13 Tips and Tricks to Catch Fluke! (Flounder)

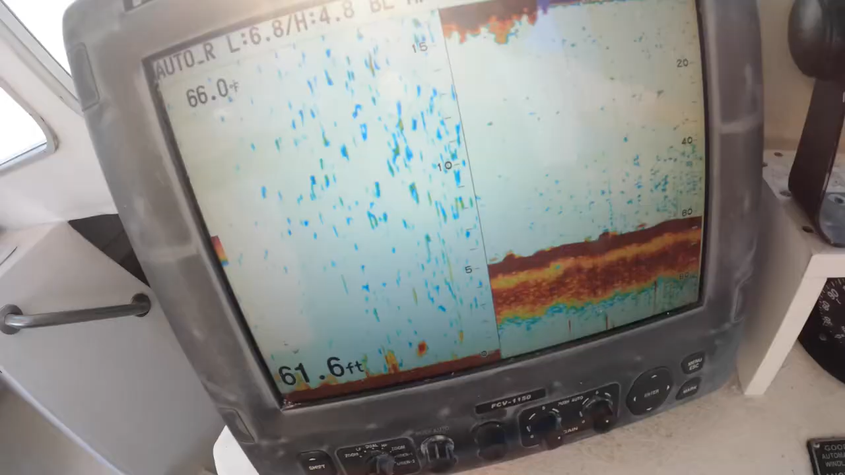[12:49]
On screen: depth 61.6 ft
If you don't know what I'm talking about, you can check out my last video while I spoke about the 90-10 rule,
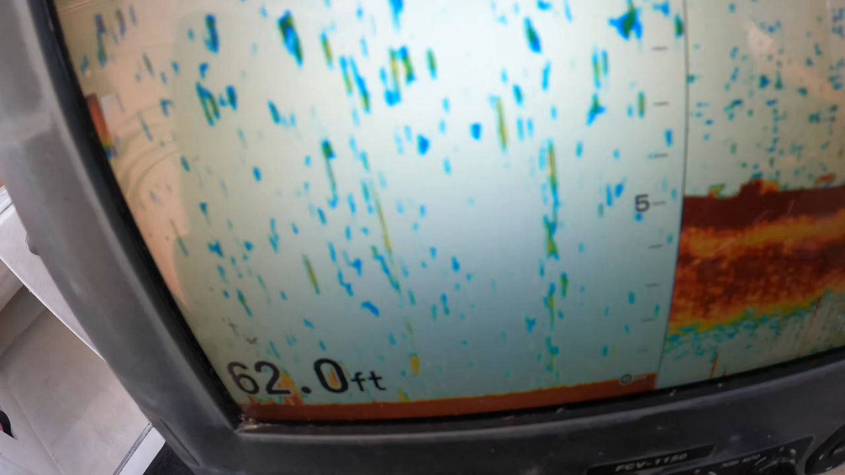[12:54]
where 90% of the feeding fish you can find in 10% of the water.